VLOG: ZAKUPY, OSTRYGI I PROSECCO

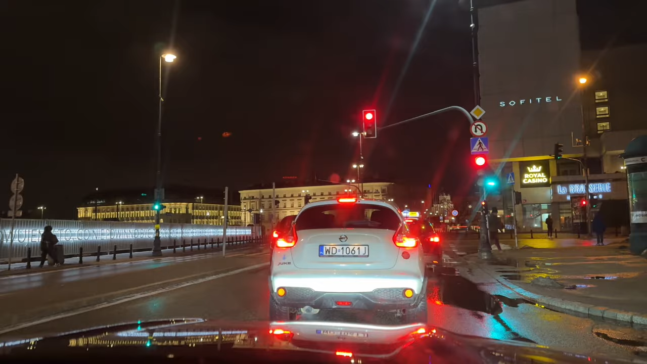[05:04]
który jest tutaj, a teraz jesteśmy w tym hotelu, w Sofitelu. O, tutaj.